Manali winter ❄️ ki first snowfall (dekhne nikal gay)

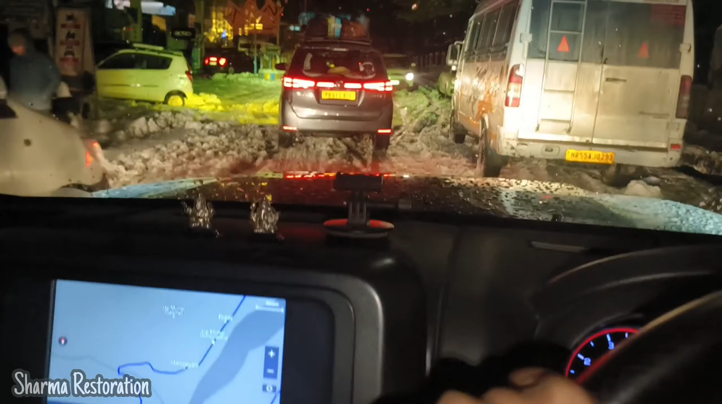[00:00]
टाइम हो फंस गई थी ये वाली, ये व्हाइट हो गया सारा बिल्कुल स्नो स्नो स्नो। शाम के टाइम तो पानी है जितना भी है जम जाएगा, टेम्परेचर गिरेगा जम जाएगा। पता क्या सीन है भाई,
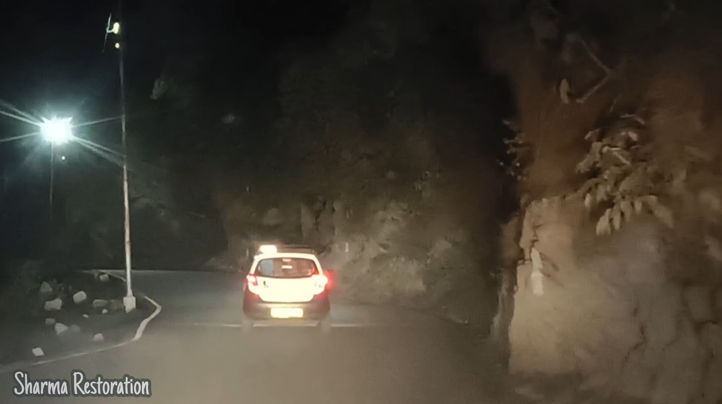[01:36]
देखो कैसे चला, कितनी स्पीड में जा रहा है, कुल्लू नंबर है भाई, फुल एक्सपीरियंस बंदे है भाई।
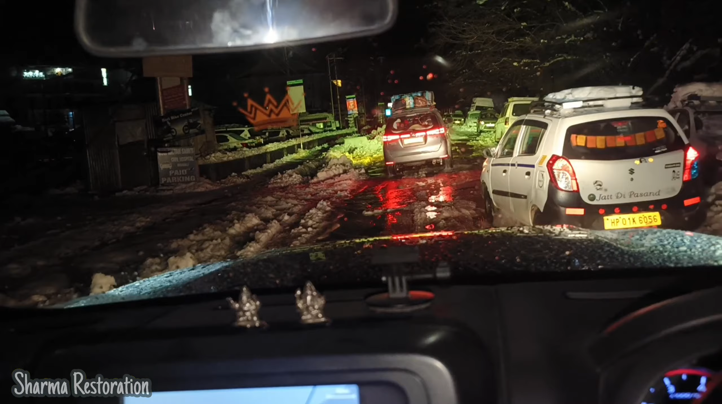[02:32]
देखो नीचे सारा जितना रोड है ना पूरा बर्फ से जमा हुआ है सारा ये,
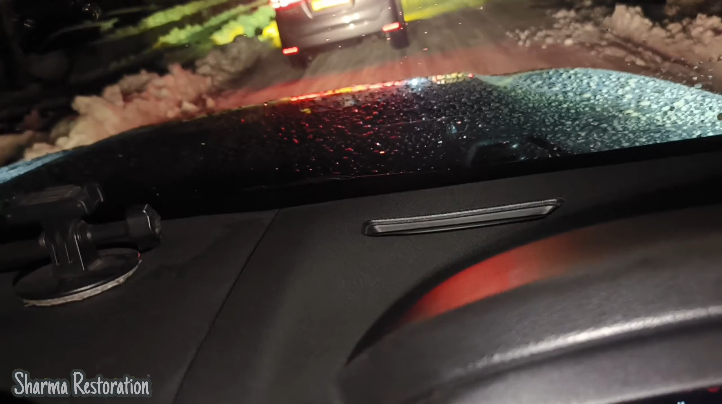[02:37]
और यहाँ पे जितनी गाड़ी है 4x4 ही जा रही है ऊपर। भाई यहाँ इनोवा फंस गई थी ये वाली, थोड़ा सा लगाया इसने जोर निकल गई, बहुत मस्त यार बर्फ पड़ गई है बहुत ज्यादा, इतना सोचा नहीं था कि इतनी ज्यादा बर्फ पड़ जाएगी हम मनाली में, बहुत ज्यादा पड़ी है।
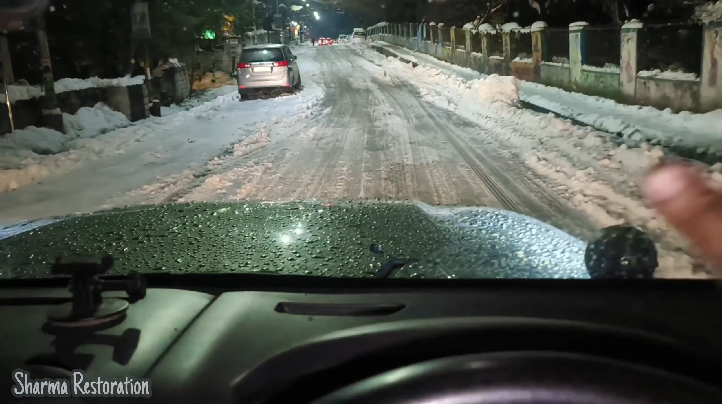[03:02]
तो ये पूरा वाइट वाइट हो गया सारा रोड, जम गया इस टाइम। शाम के टाइम तो पानी है जितना भी है जम जाएगा, टेम्परेचर गिरेगा जम जाएगा।
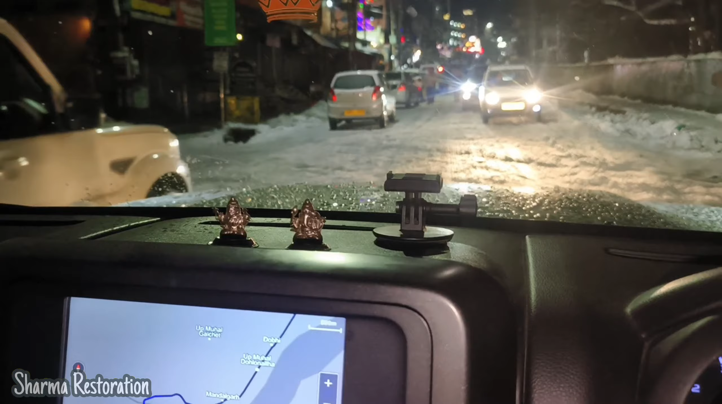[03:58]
अरे वो अपना कैमरा करो ना दूसरा ऑन, हमारी गाड़ी बिल्कुल आराम से जा रही है यहाँ पे भाई।
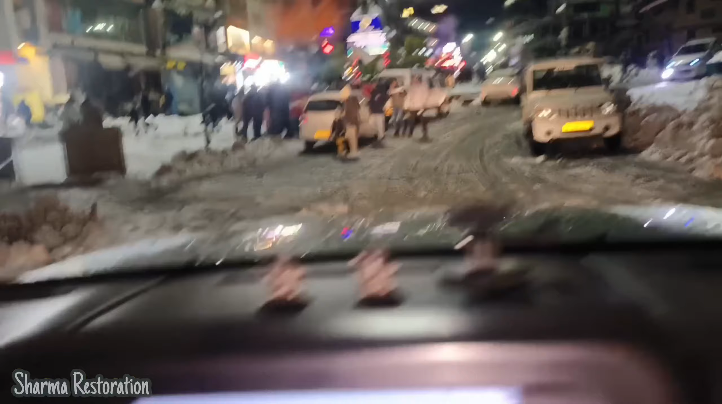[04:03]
ये आ गया भाई माल रोड, देखो पको कितनी बर्फ पड़ी है माल रोड में भाई, मतलब अभी 1-1 फुट तो है भाई, इतनी बर्फ तो है यहाँ पे,
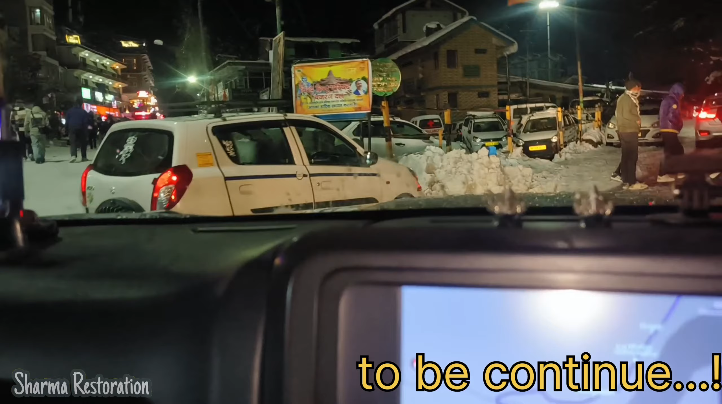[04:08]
ये टायरों की हवा कम की जा रही है, निकलने दो भाई।